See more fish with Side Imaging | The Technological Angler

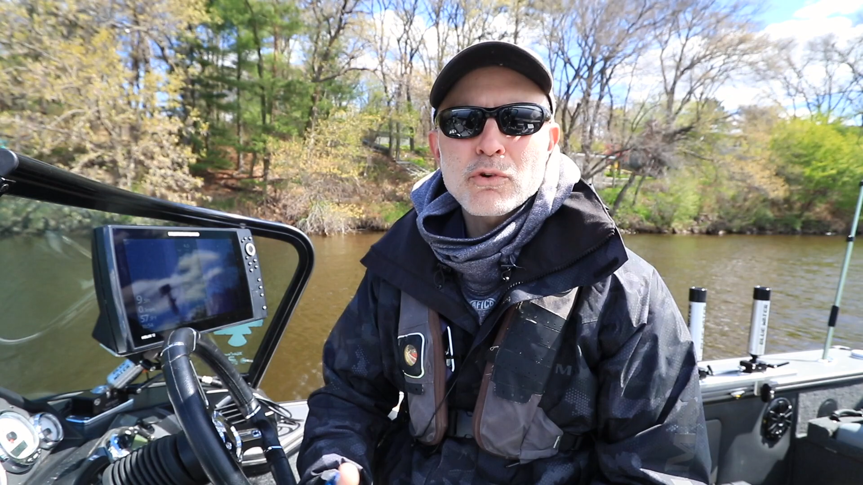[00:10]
Let's think about the fundamental sonar signature that we're looking for when we're trying to find fish using site imaging. On our site imaging view we're of course looking for bright spots,
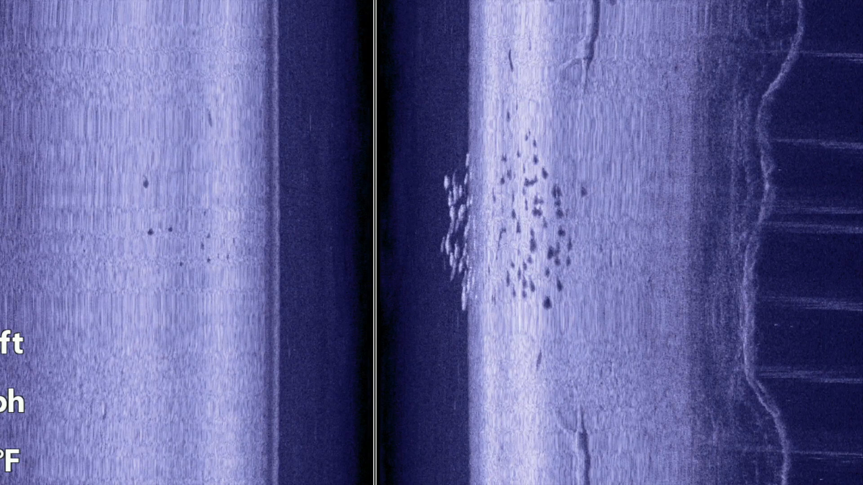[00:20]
those are the fish, as well as associated dark spots which are those fishes sonar shadows.
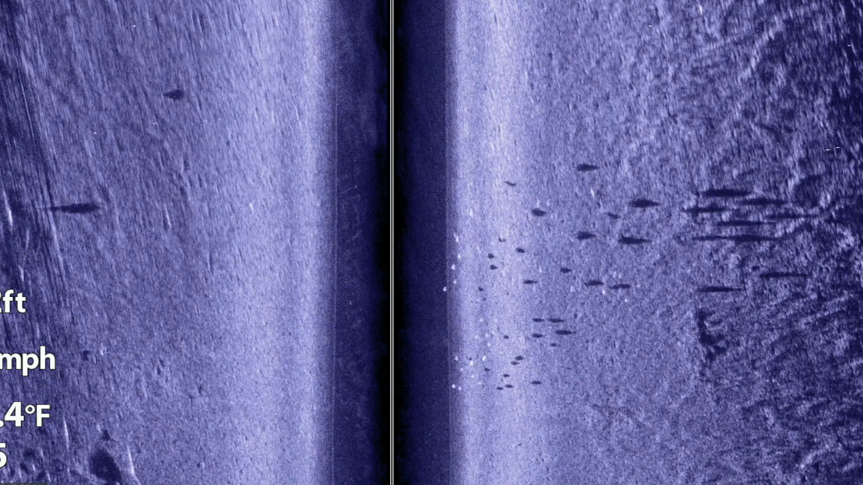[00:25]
Remember that the distance between the bright spot and the dark sonar shadow tells us about the fishes position within the water column. When the bright spot and the dark sonar shadow are
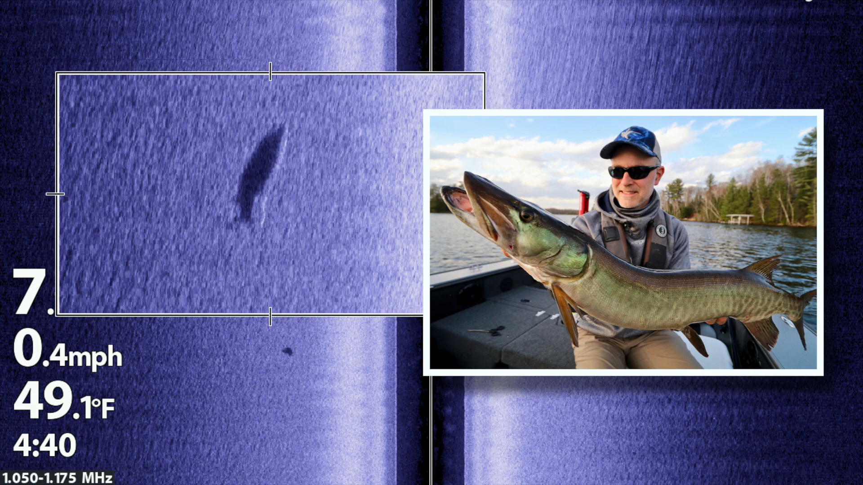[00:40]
On screen: water 49.1°F, speed 0.4 mph
really close together that means the fish is close to the bottom. On the other hand when the bright spot is well separated from the dark shadow that tells us that the fish is suspended high in the water.
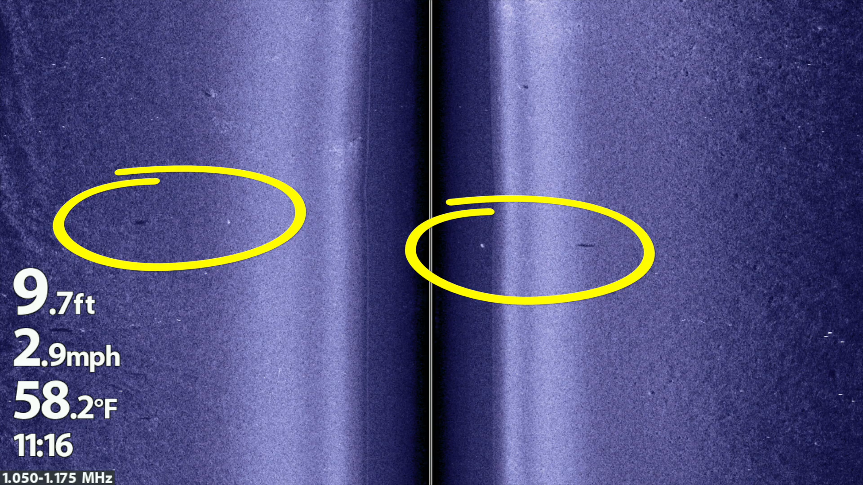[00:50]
On screen: depth 9.7 ft, water 58.2°F, speed 2.9 mph
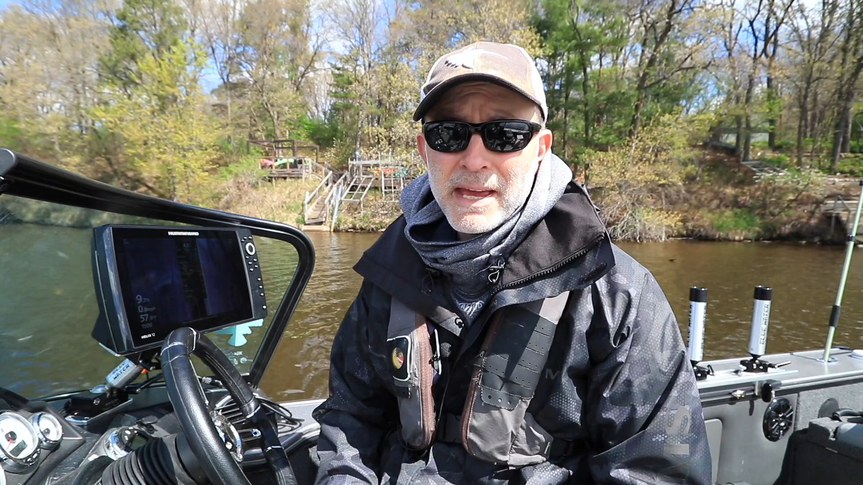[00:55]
Now sometimes when we're using mega imaging depending on water conditions and bottom composition it can be hard to
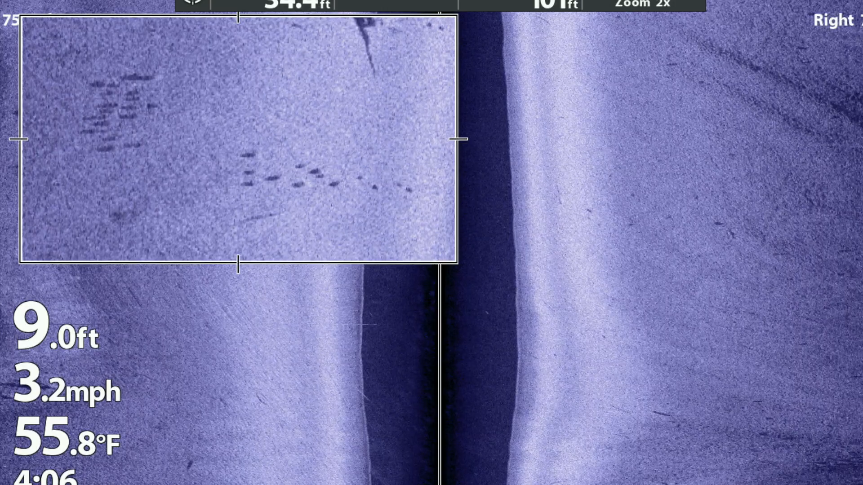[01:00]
On screen: depth 9.0 ft, water 55.8°F, speed 3.2 mph
see that bright spot which is the fishes primary sonar return.
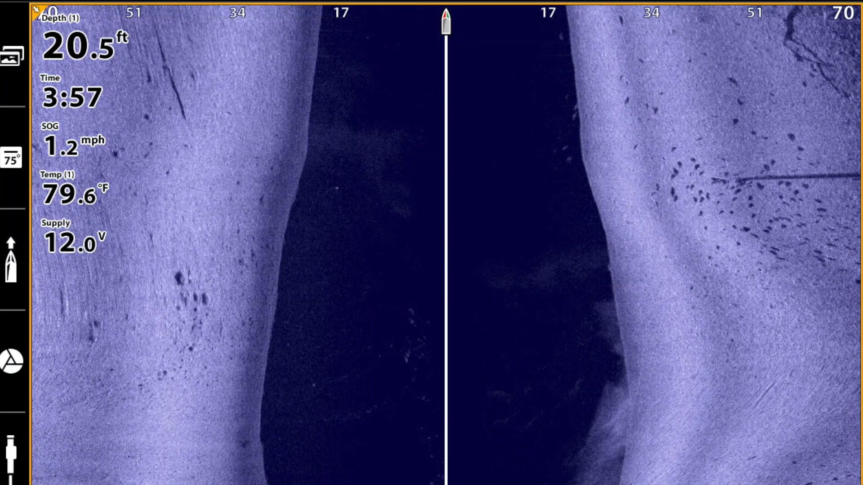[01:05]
On screen: depth 20.5 ft, water 79.6°F, speed 1.2 mph
Now the dark sonar shadow is usually really obvious but there are still times when we want to
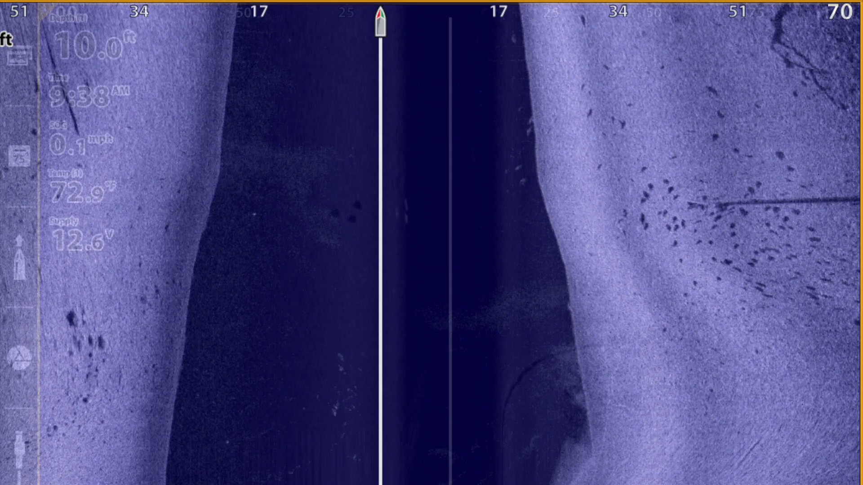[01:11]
On screen: depth 10.0 ft, water 72.9°F, speed 0.1 mph
see both the bright spot from the fish as well as the dark sonar shadow especially
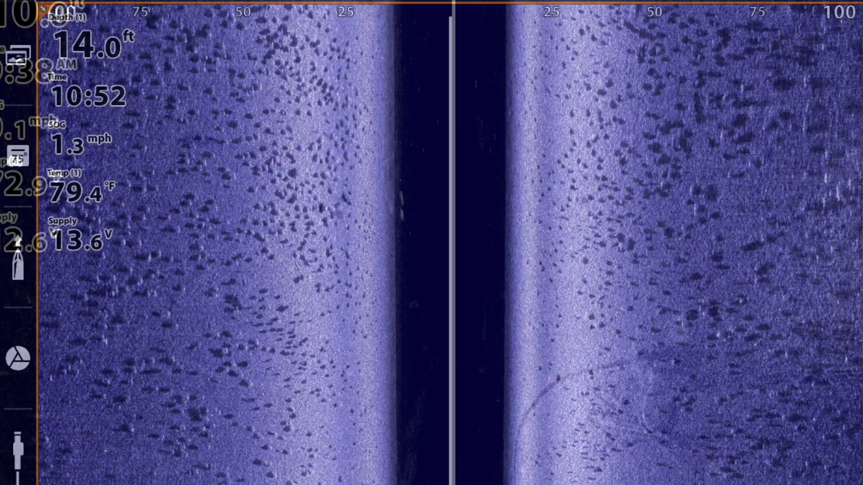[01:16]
On screen: depth 14.0 ft, water 79.4°F, speed 1.3 mph
if we're trying to learn something about the position of the fish in the water column.
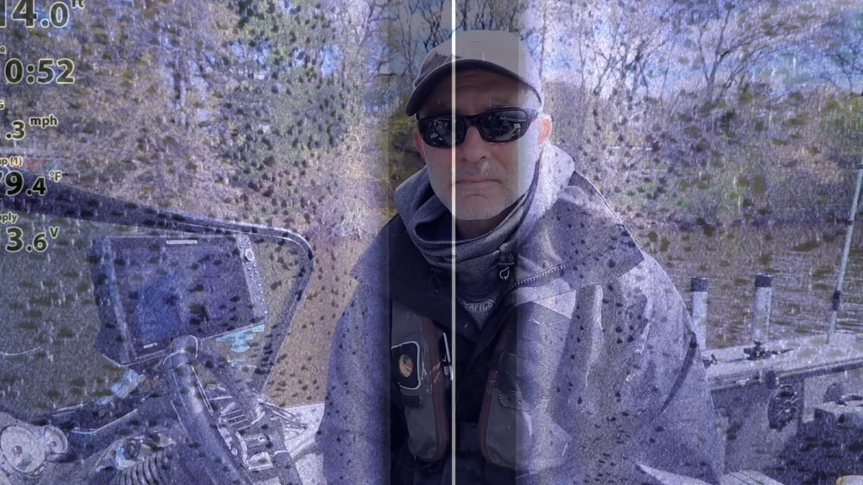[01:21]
Now if you're seeing the dark sonar shadows in mega imaging and you want to be able to see the bright spots from the fish too here's a quick little tweak that you can use to be able to see both and that is to change frequencies.
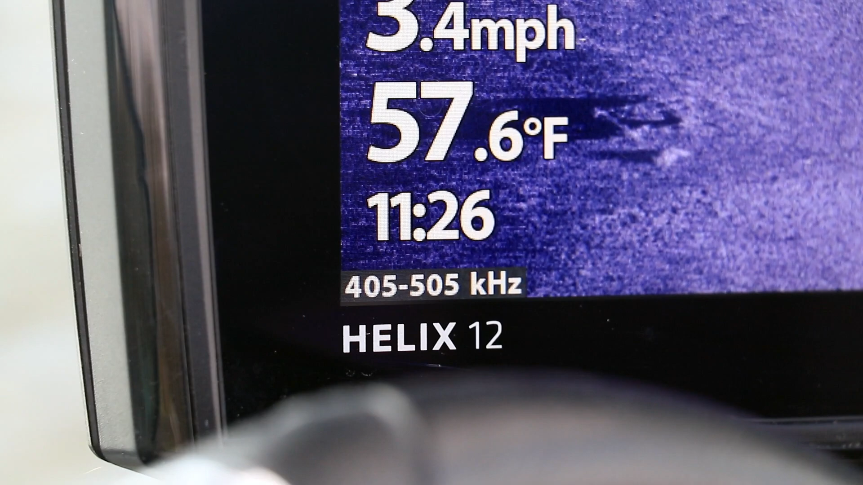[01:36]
On screen: water 57.6°F, speed 3.4 mph
The old school 455 kilohertz side imaging beam does a really good job of showing both
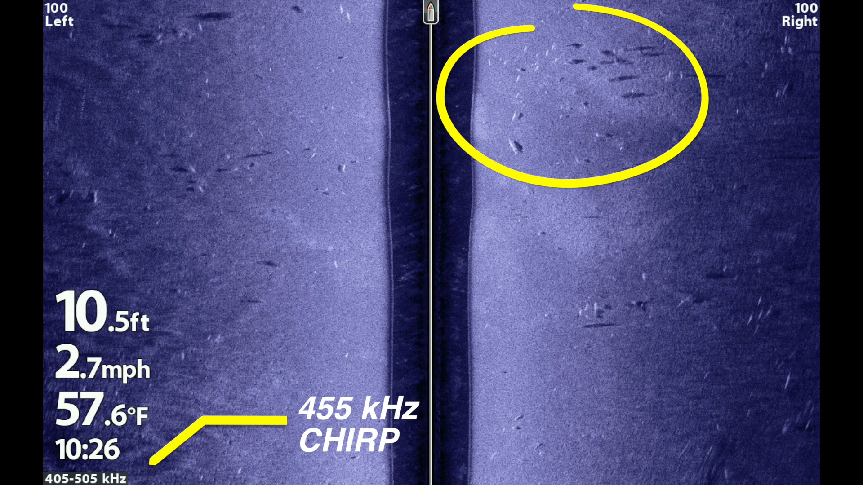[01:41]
On screen: depth 10.5 ft, water 57.6°F, speed 2.7 mph
the bright spot from the fish as well as the dark sonar shadow.
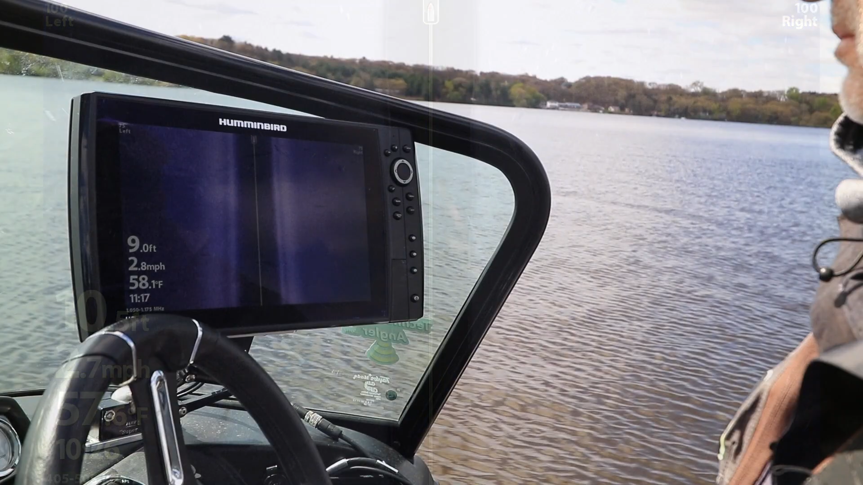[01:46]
Remember that the quick and easy way to change frequencies on your side imaging view is to press the enter or check mark key.
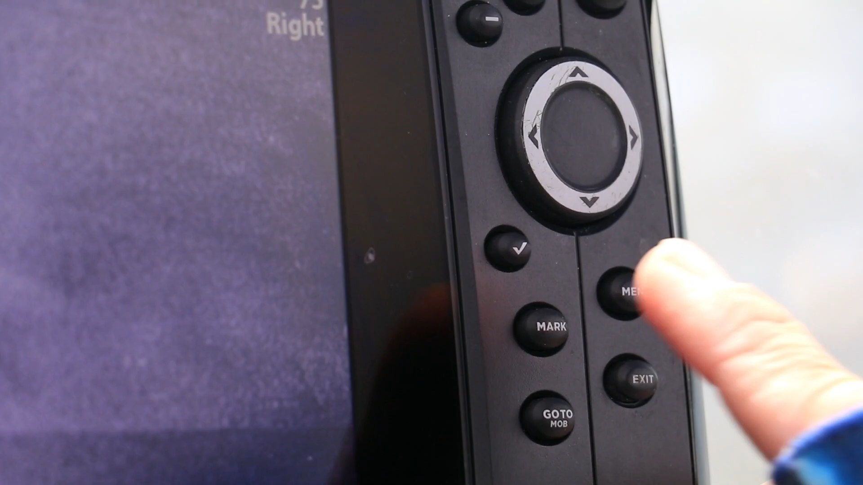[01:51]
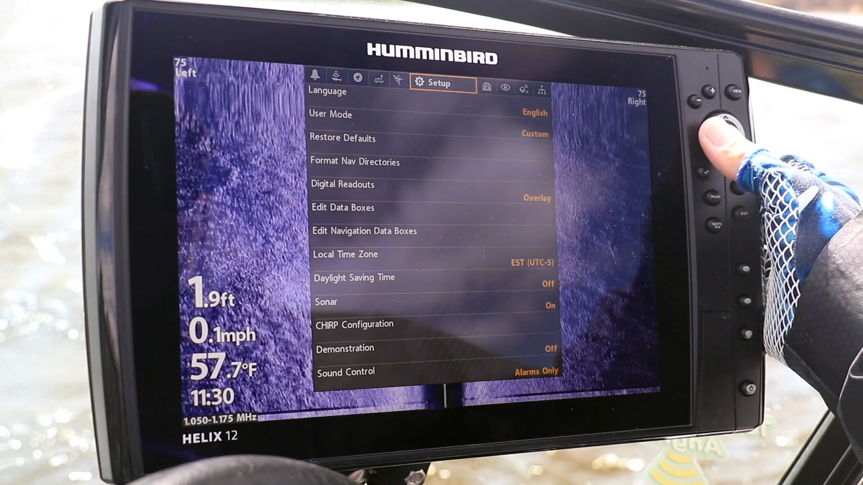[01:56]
On screen: depth 1.9 ft, water 57.7°F, speed 0.1 mph
You can also go to the main menu and change your SI chirp display frequency under the sonar menu tab.
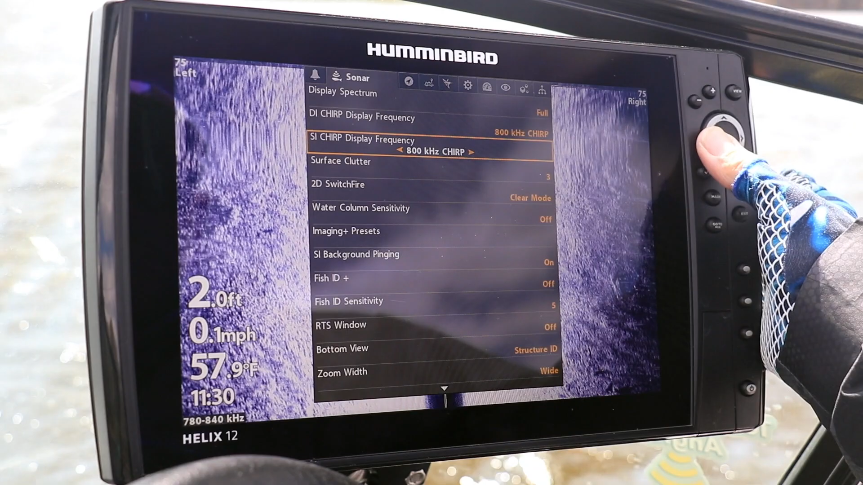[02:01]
On screen: depth 2.0 ft, water 57.9°F, speed 0.1 mph
Remember that when you're using that 455
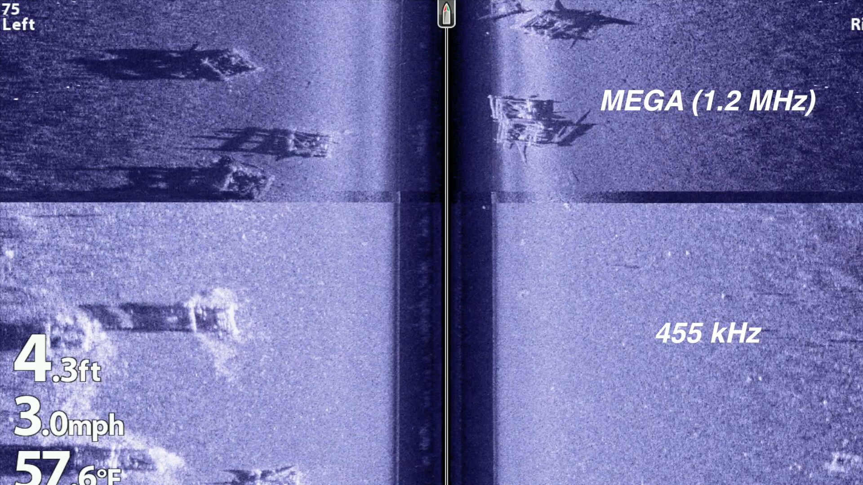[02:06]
On screen: depth 4.3 ft, speed 3.0 mph
kilohertz side imaging frequency you're not going to see as clear or detailed an image as you will with mega imaging.